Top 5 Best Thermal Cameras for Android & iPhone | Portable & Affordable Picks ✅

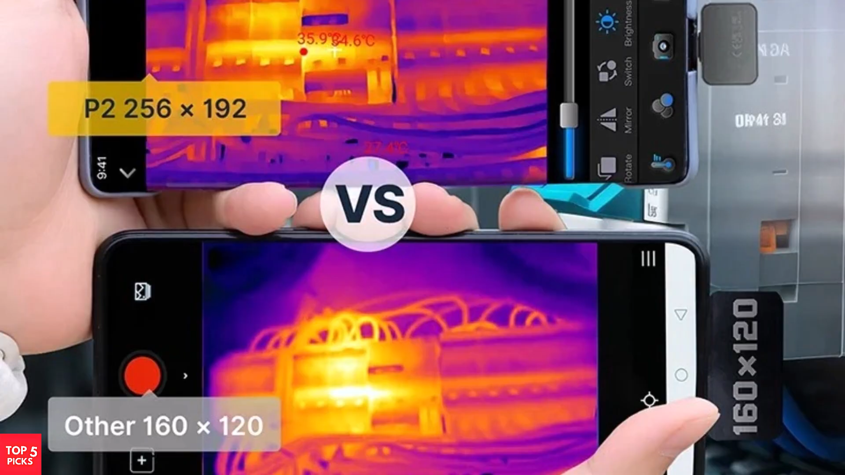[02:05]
making it ideal for electrical inspections, home repairs, HVAC diagnostics, and more.
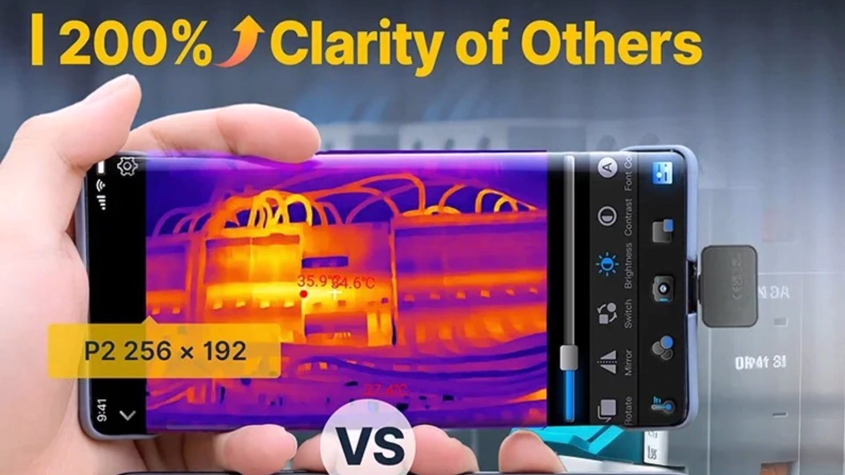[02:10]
It supports 15x zoom, 25 Hz frame rate,
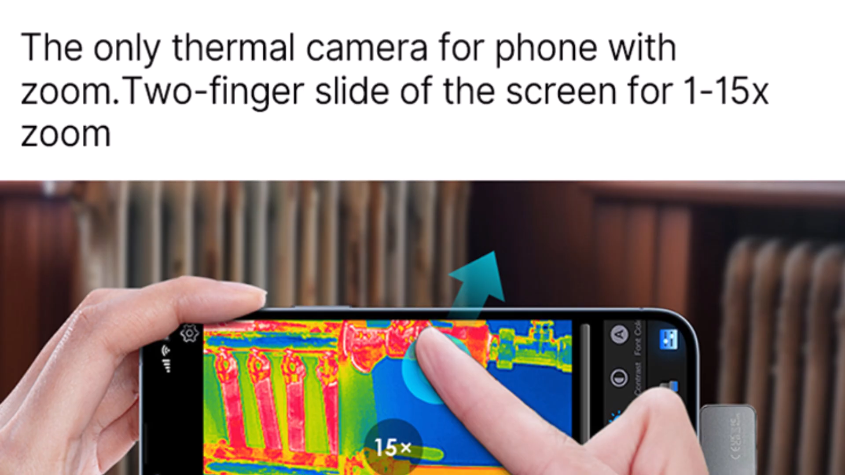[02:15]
and 12 different color palettes, giving you flexibility and detail in every image.
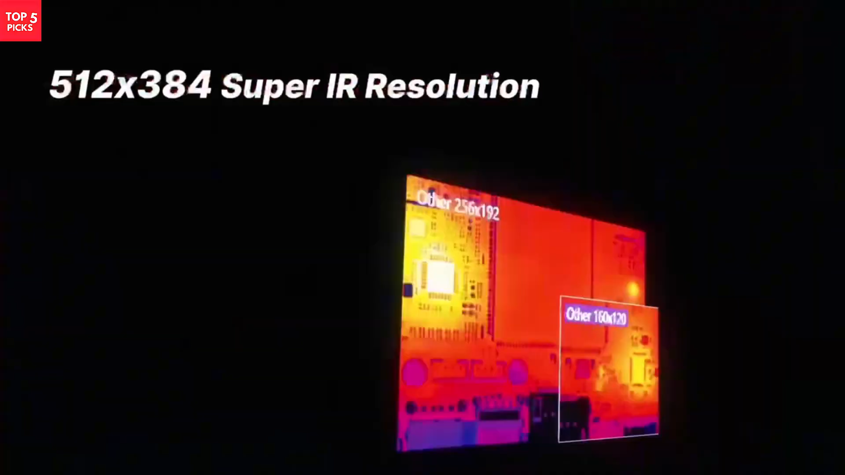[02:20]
Plus, it's lightweight, requires no battery, and has very low power consumption.
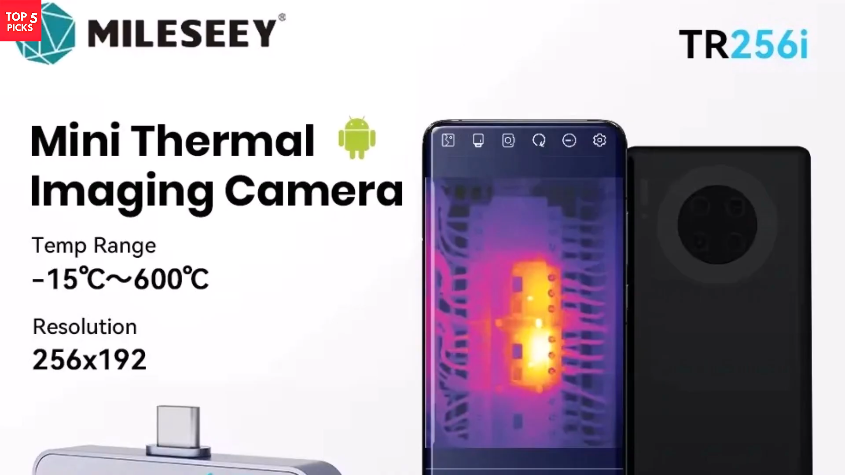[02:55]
making it perfect for electronics repair, circuit diagnostics, and home maintenance.
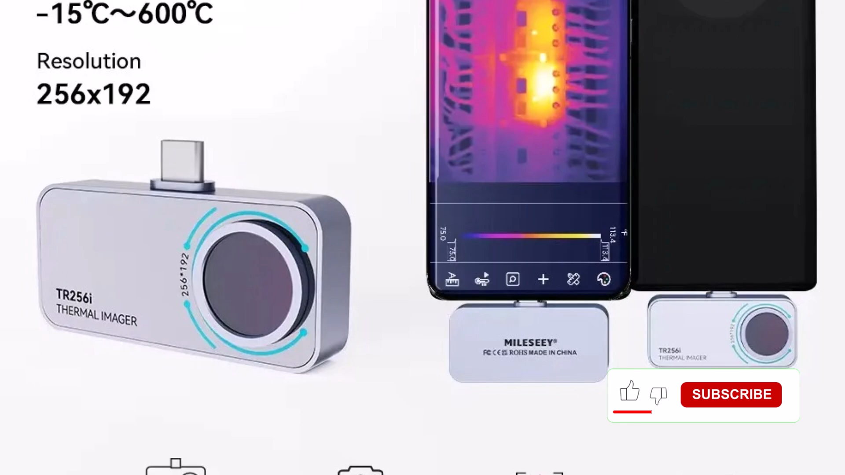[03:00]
It detects temperatures ranging from minus 15 degrees Celsius to 600 degrees Celsius, allowing you to identify heat-related issues quickly and accurately.
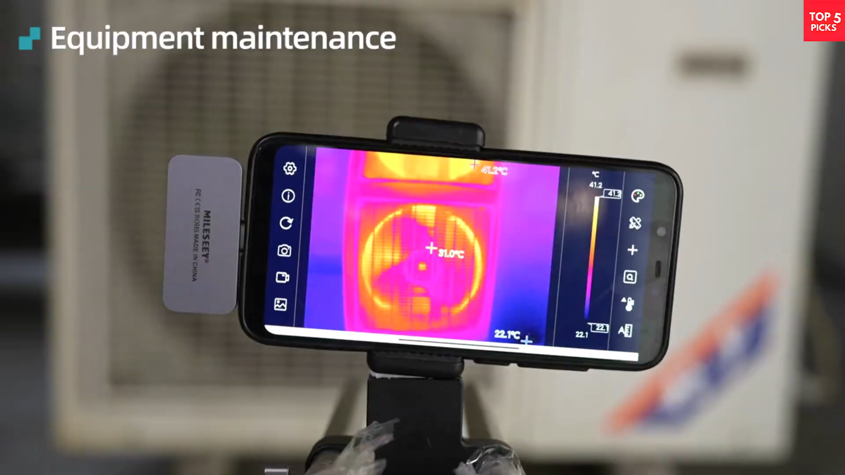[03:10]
On screen: spot 31.0°C, max 41.2°C, scale top 41.2°C, scale bottom 22.1°C
This smart device is easy to use. Just plug it into your phone, and you're ready to scan.
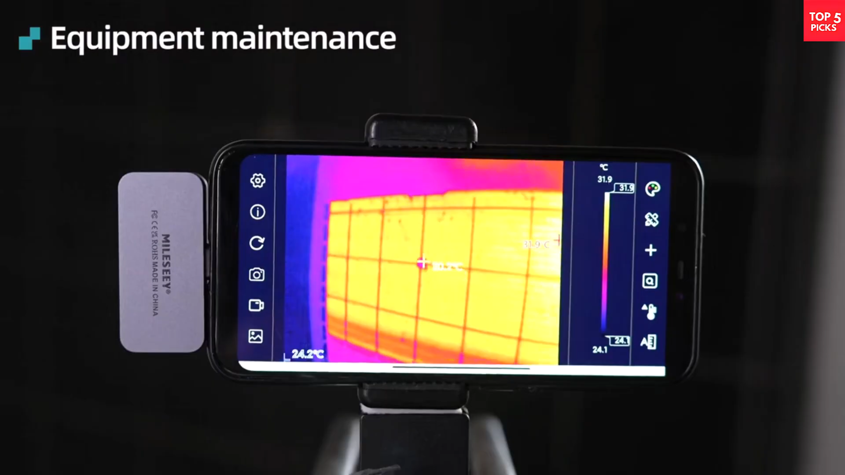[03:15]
On screen: scale top 31.9°C, scale bottom 24.1°C
Certified by CE, FCC, FDA, and ROSE, it ensures quality and safety.
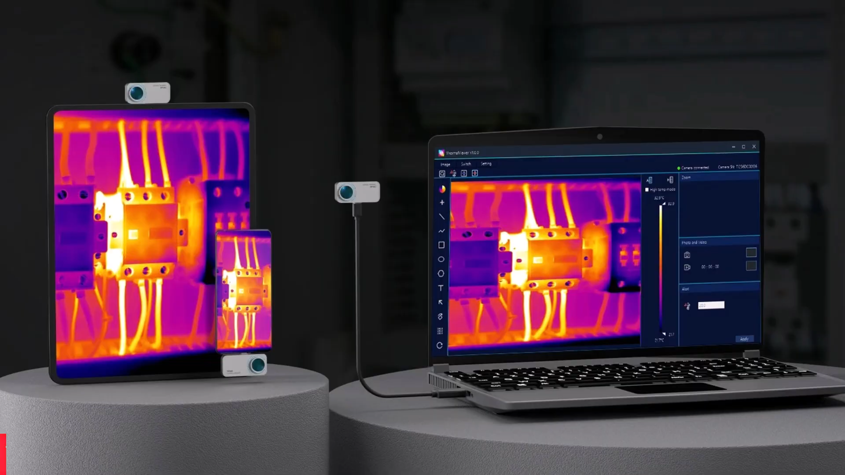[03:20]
Whether you're a DIY enthusiast or a professional technician,
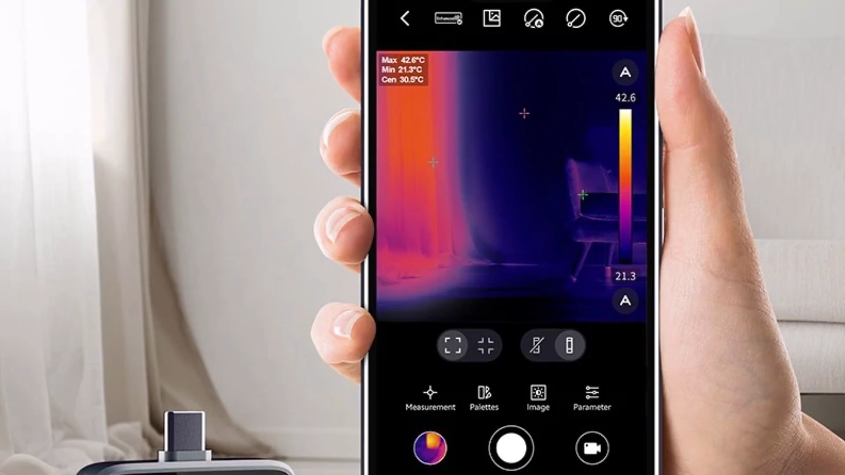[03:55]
On screen: min 21.3°C
it captures heat patterns accurately for inspection, repair, or diagnostics.
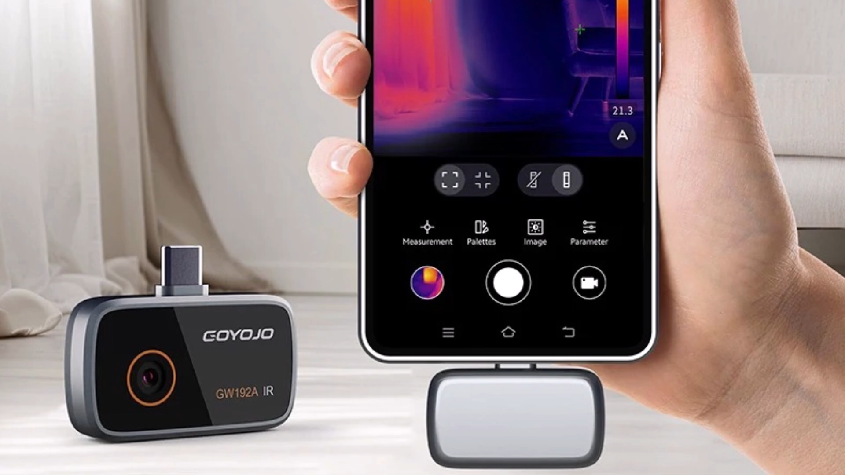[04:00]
It detects temperatures from minus 20 degrees Celsius to 400 degrees Celsius,
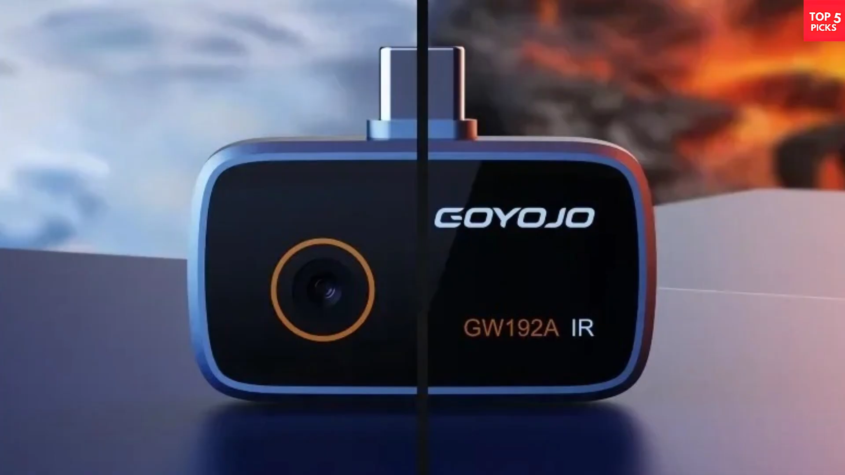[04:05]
and includes features like center point tracking and hot-slash cold spot detection for better analysis.
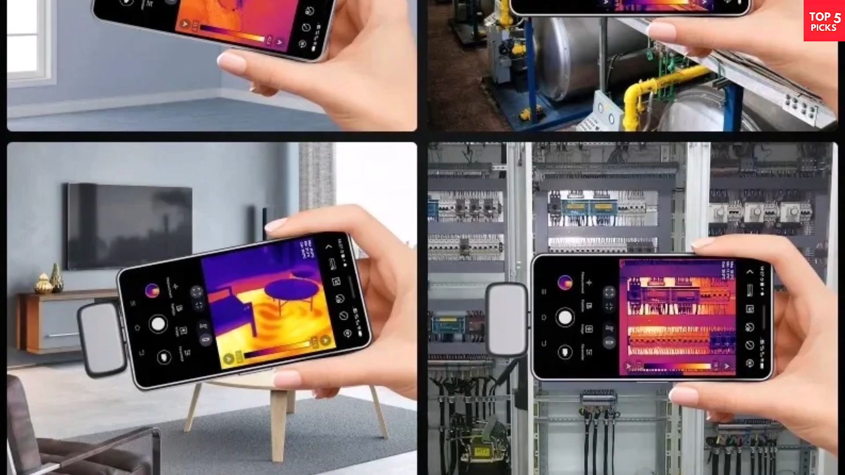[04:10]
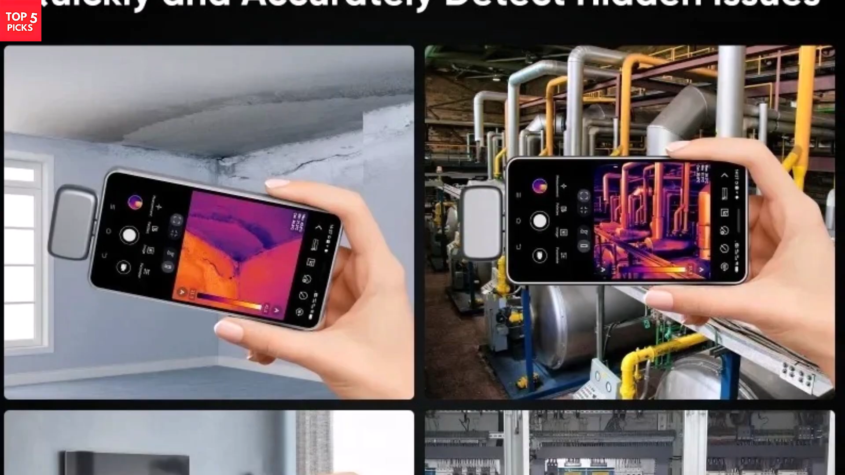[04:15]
The camera plugs directly into your phone, making it lightweight and portable with no need for batteries.
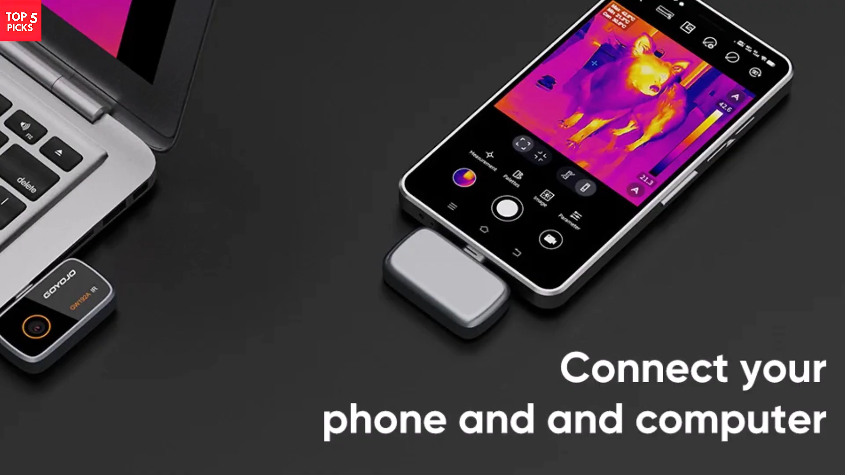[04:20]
If you're looking for a budget-friendly and effective thermal scope for repairs, inspections, or even home use, the GW192A is a great tool. It's simple, smart, and delivers reliable thermal imaging on the go.
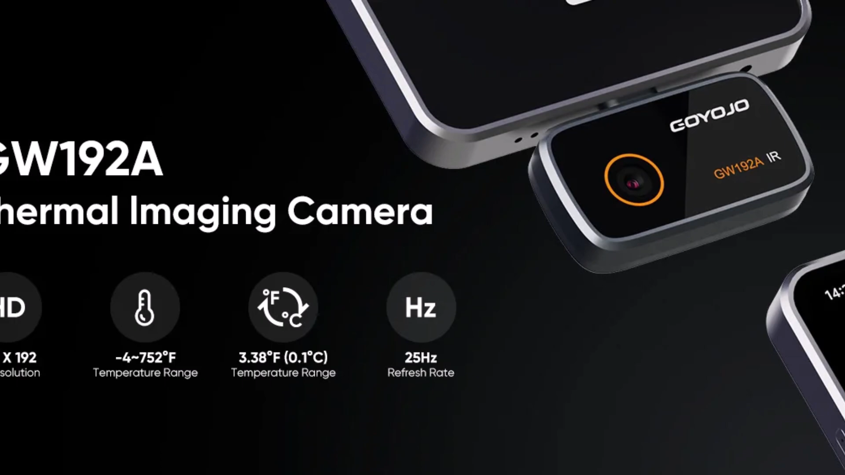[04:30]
Product number five.
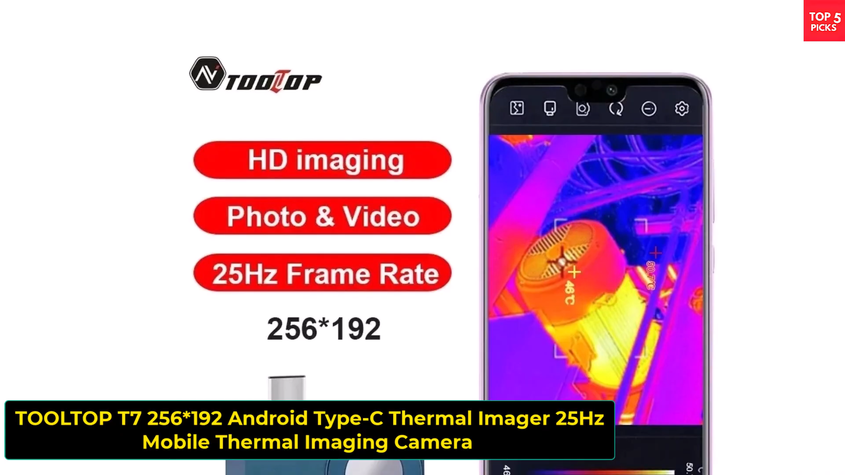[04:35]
Tolltop T7 Thermal Imager is a compact and efficient tool for detecting heat patterns in solar panels, electronics, and power devices.
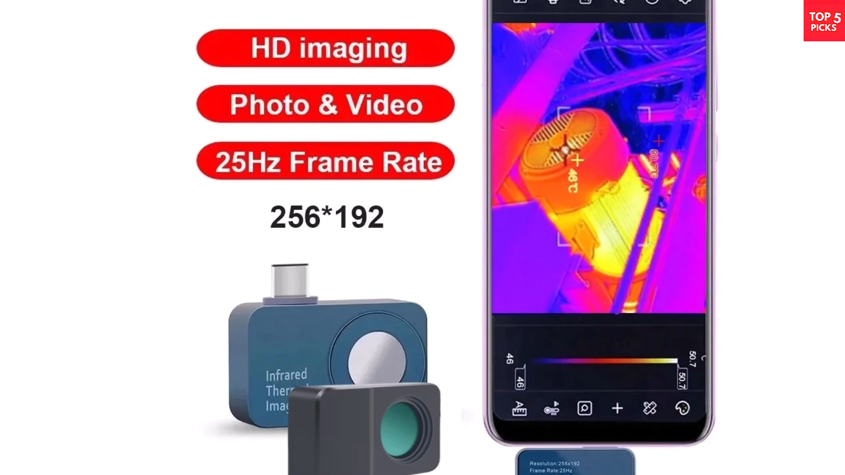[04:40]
Designed for Android phones with a Type-C port,
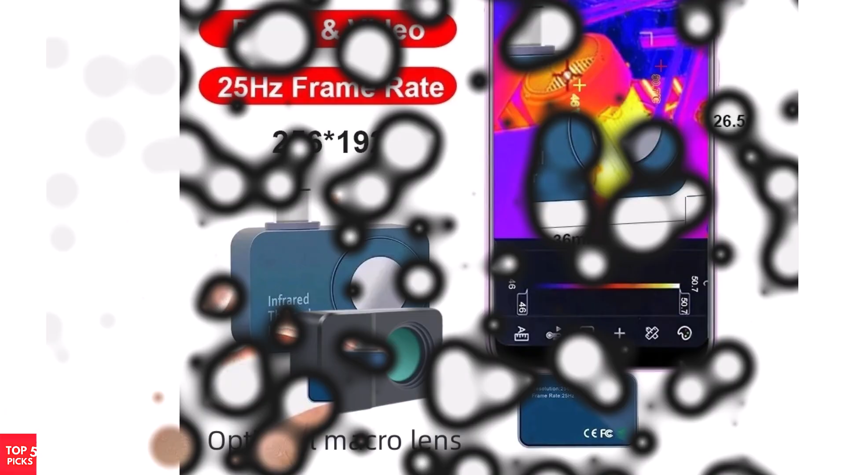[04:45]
this device offers a 256 by 192 resolution and supports a smooth